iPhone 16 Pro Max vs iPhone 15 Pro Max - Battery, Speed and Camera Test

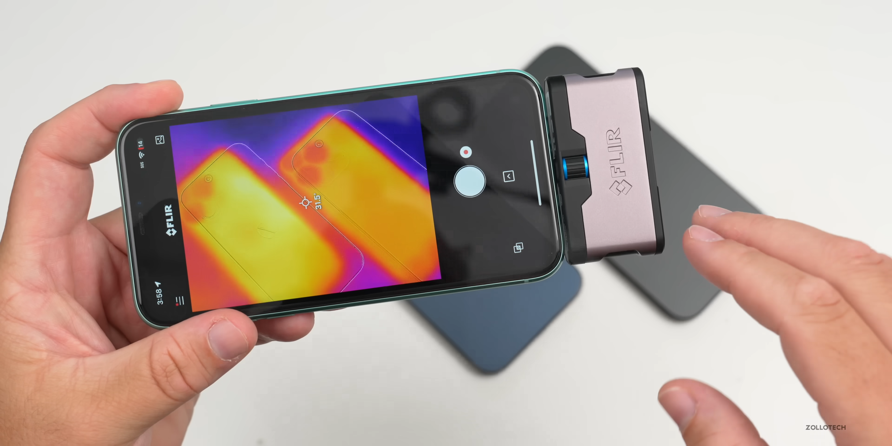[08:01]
can see the overall thermal signature is different on both of them if we take a look at the back of this here we're at about 33 degrees celsius at the hottest point and then on the 15 pro max we're at about well 33.7 degrees celsius or so so a little bit warmer not a huge difference but there's definitely a difference between both of them